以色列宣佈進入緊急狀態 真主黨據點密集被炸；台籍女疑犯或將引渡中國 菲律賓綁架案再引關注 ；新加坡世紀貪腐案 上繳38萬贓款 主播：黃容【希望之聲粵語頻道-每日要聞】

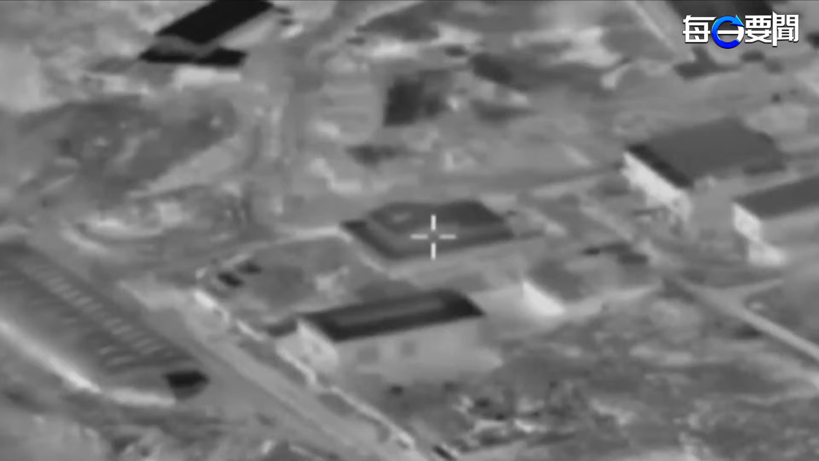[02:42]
破壞的影片在影片中真主黨彈日庫發生劇烈爆炸火
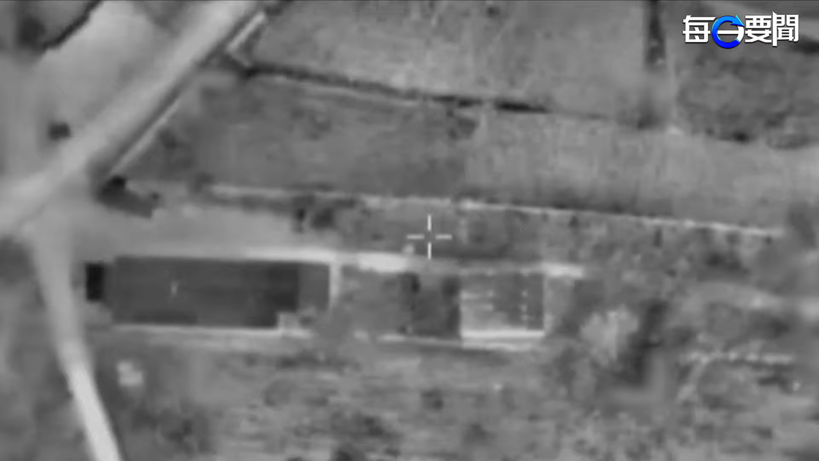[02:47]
焰所產生的光將夜晚變成日頭